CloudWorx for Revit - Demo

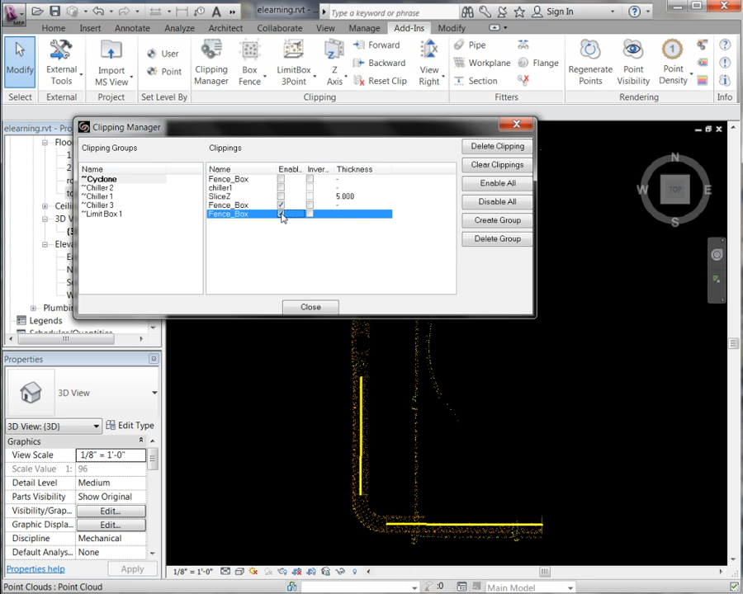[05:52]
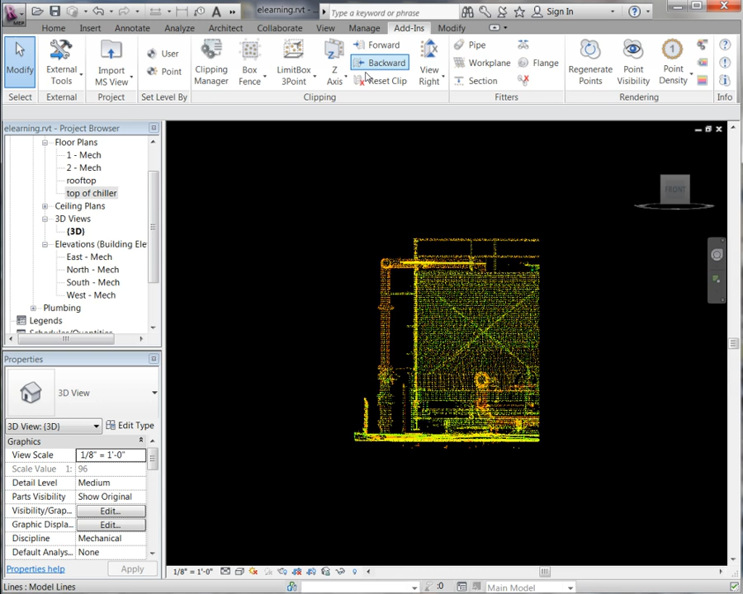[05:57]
And then we are going to work on this pipe here.
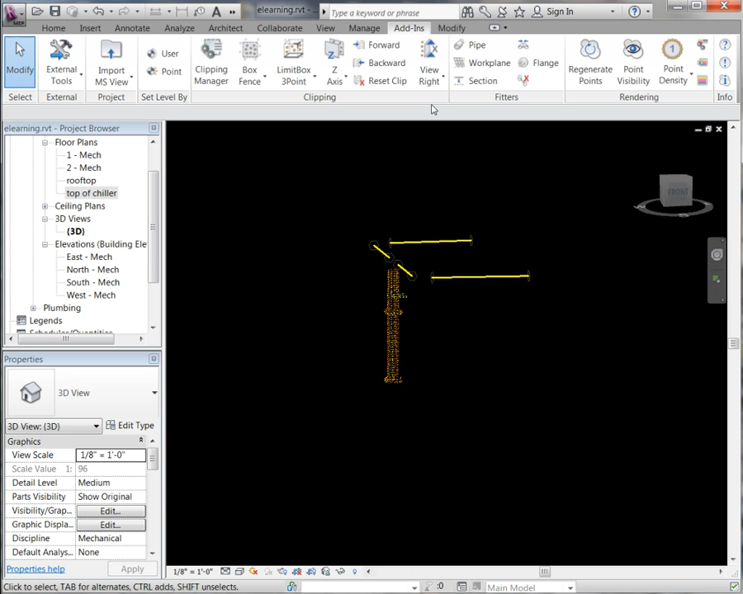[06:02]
So again going into our pipe fitter and use a box.
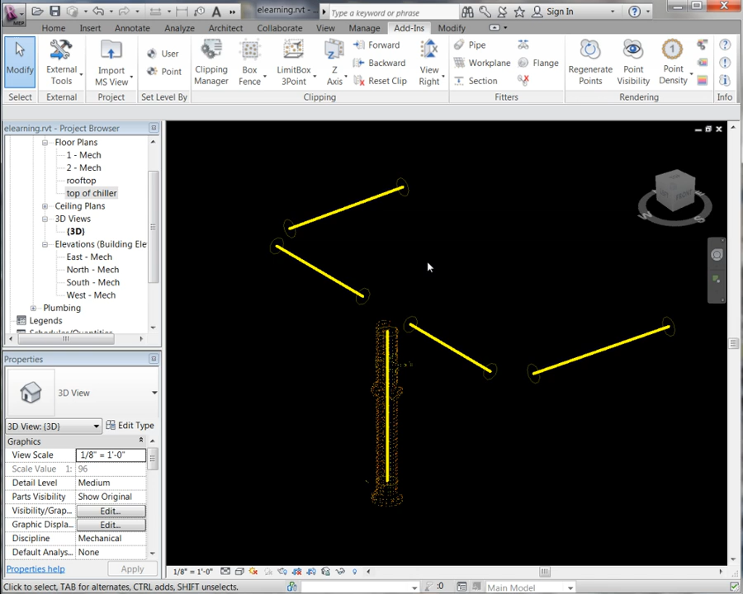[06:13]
There you will see we have our center line of our pipe geometry.
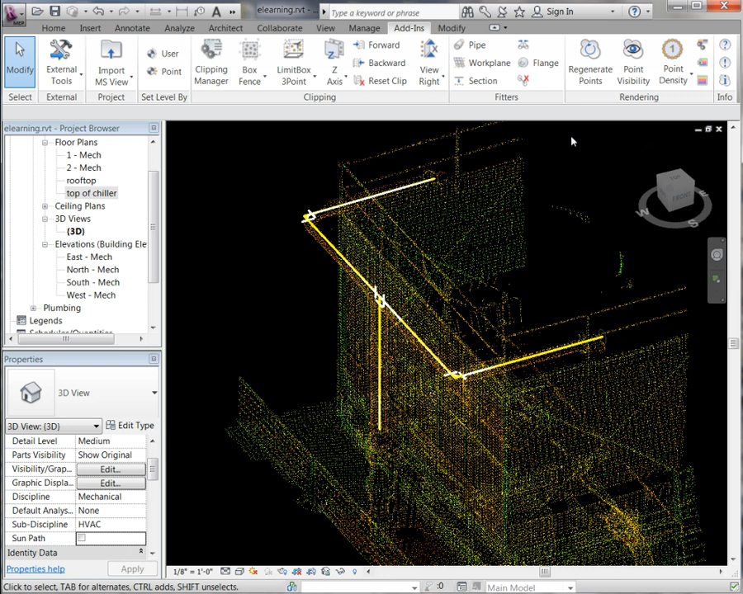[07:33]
And our last step we can do here is if you come up here we have a purge reference geometry which will delete all of that temporary geometry that the pipe fitter generated. Go ahead and click on that.
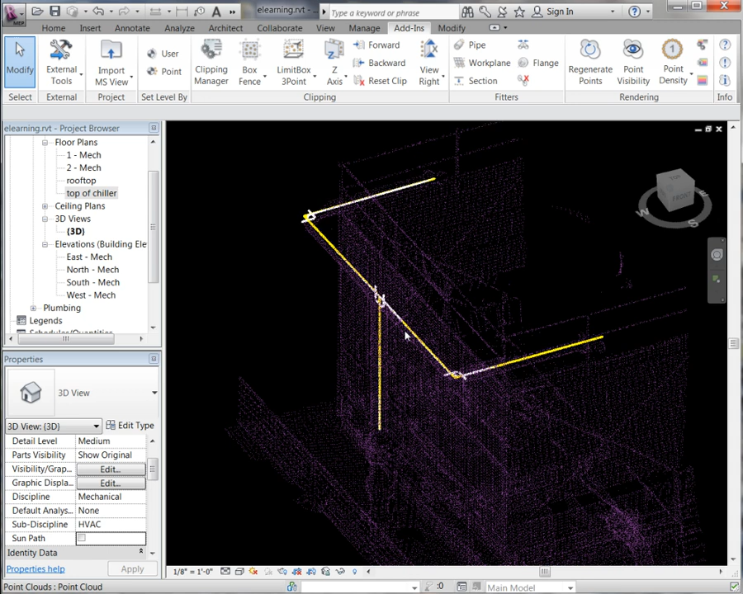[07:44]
And then if you click on our pipes you will see that indeed over here it is a true Revit pipe. Next we are going to fit a work plane directly to the point clouds. If we come up to our work plane tool. Go ahead and click on that. Give it a name. We are going to use our pick point.
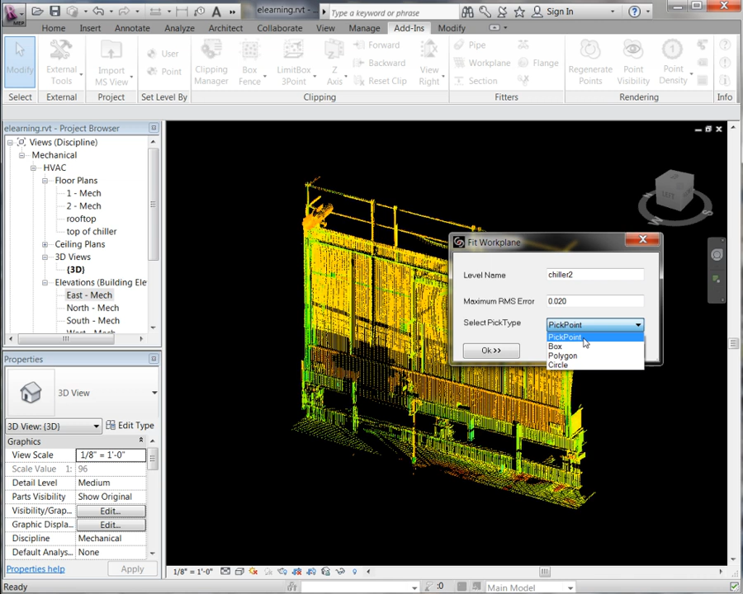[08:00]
Say OK. And here you will see we are able to pick on the point cloud.
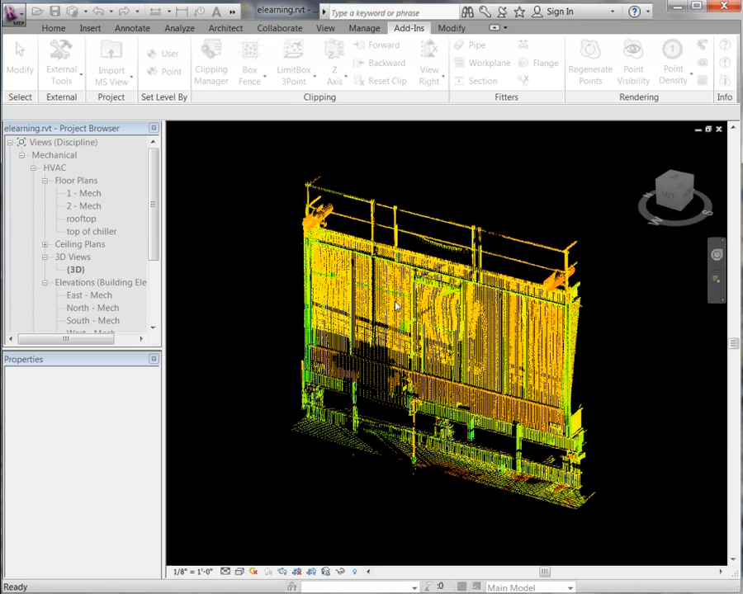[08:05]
And there you will see it was able to fit that work plane directly to the point cloud.
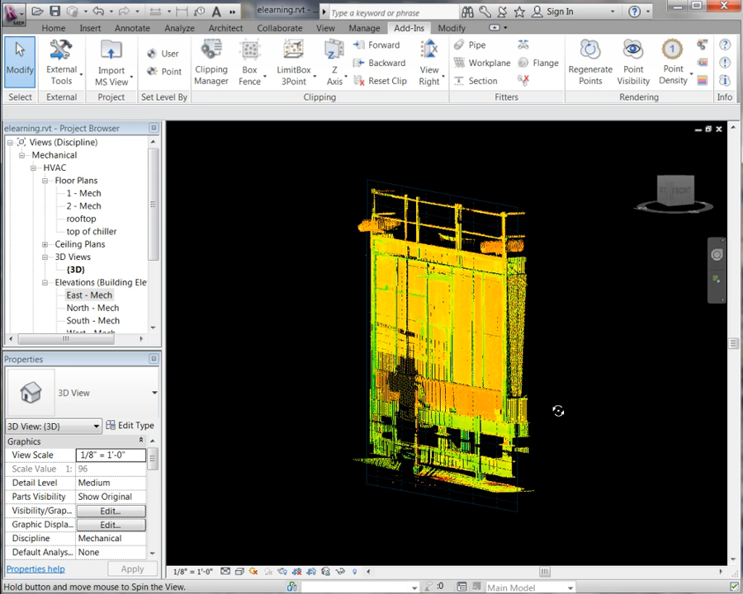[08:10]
This now enables us to draw directly on that point cloud. So we can go up to our architectural tab.
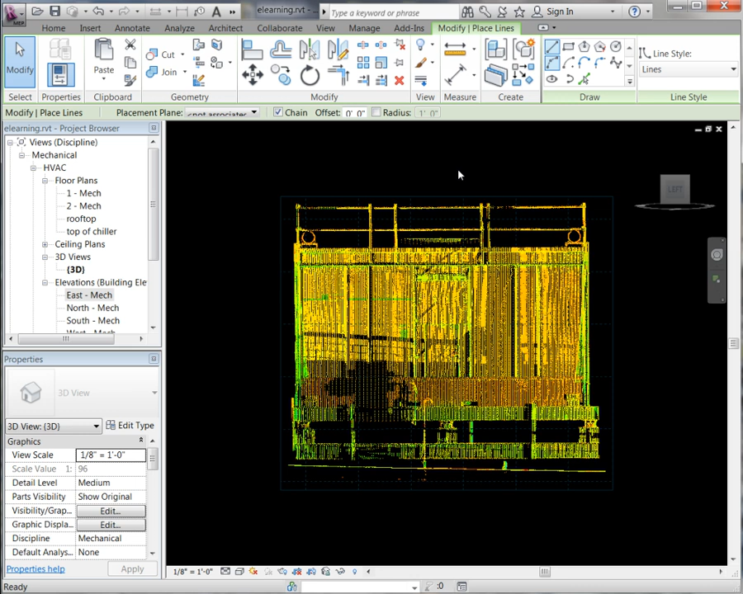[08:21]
Use our model line. We can either pick on the point cloud or just use
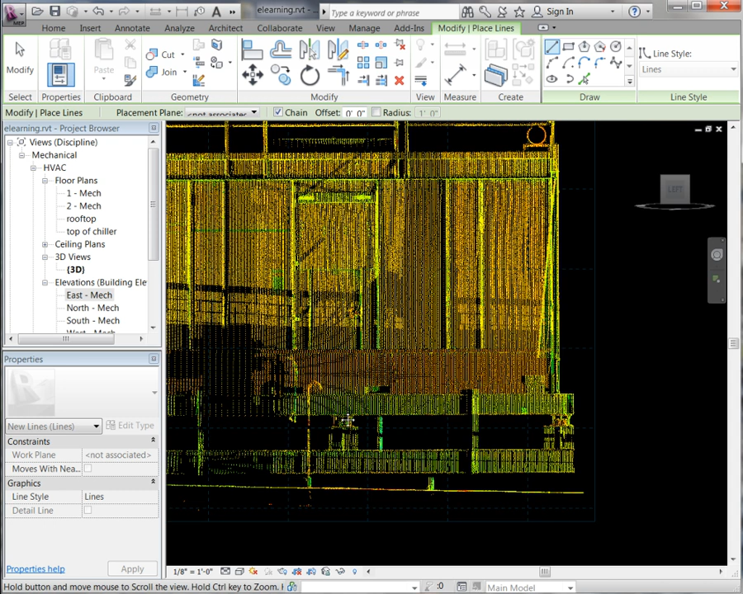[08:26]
the point clouds in the background to generate our line work.
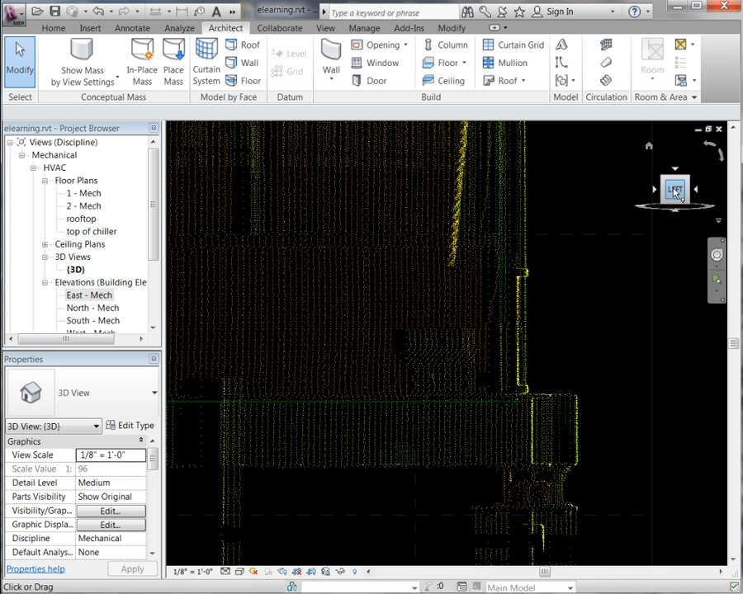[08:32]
And if we go back up to our Cloudworks tab we can turn off our point cloud.
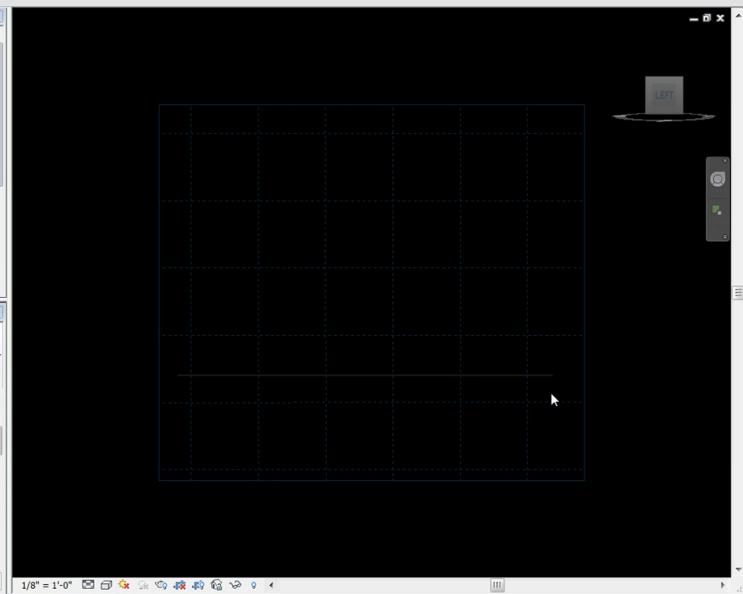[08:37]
And there you will see that line is indeed directly right on that work plane.
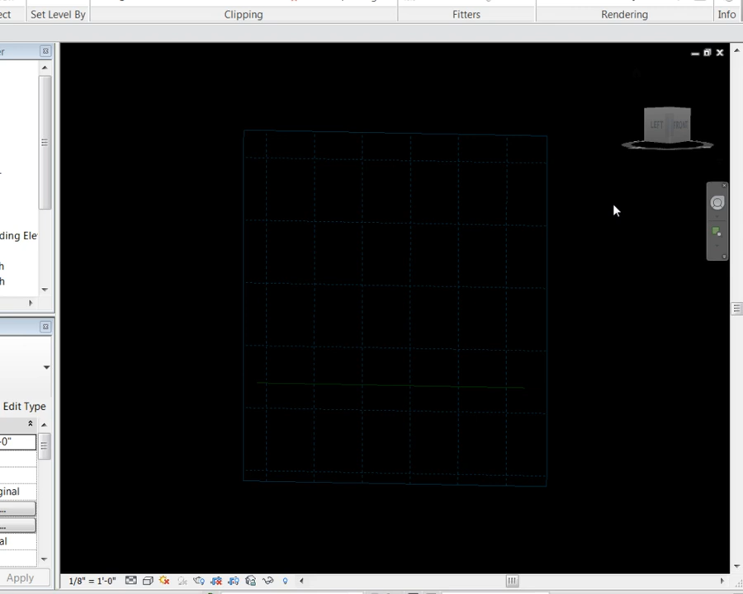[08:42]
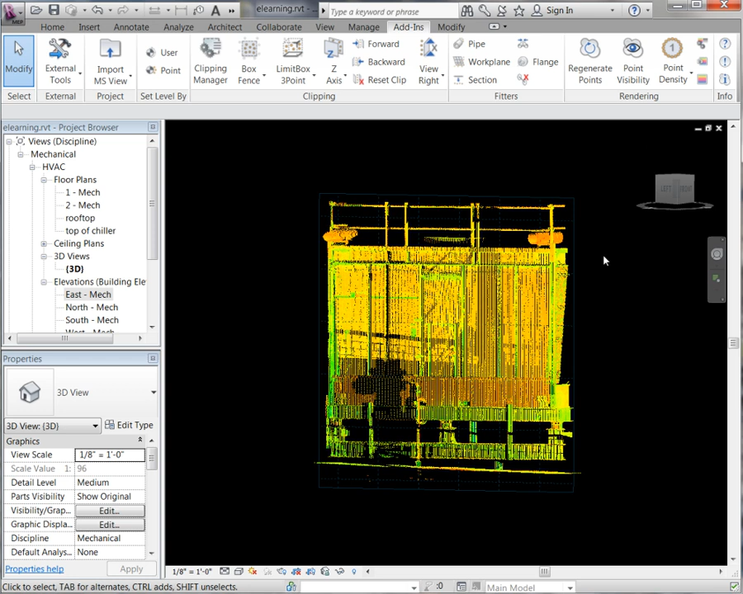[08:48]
This is one way that you can then generate walls and floors and things of that nature. Moving on to the section fitter. As you can see I have fenced down to and have a nice slice of the point cloud just showing the perimeter of the building.